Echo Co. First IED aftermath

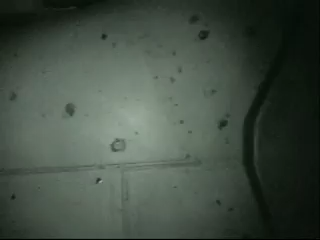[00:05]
Jesus fucking Christ, it's pumping right through it. It's got bearings or something.
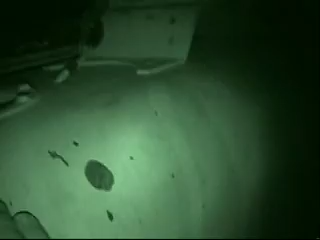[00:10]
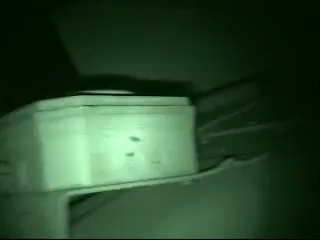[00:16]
Perfect holes, man. Yeah, it's got a perfect hole. Wall of bearings? Yeah.
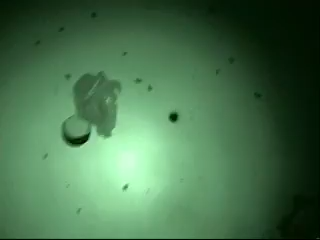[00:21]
Jesus, right through this shit. That is a ball going through it. Oh, man. You think it has to be sharp, you know what I'm saying?
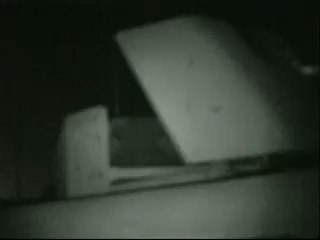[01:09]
That is so cool. Damn, it hit up the gun and two. Oh, no, no, that's a bullet.
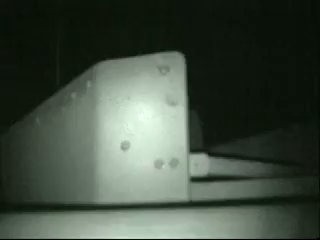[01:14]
That's a bullet. Oh, no, no, no, no. I'm not sure. There's a bullet.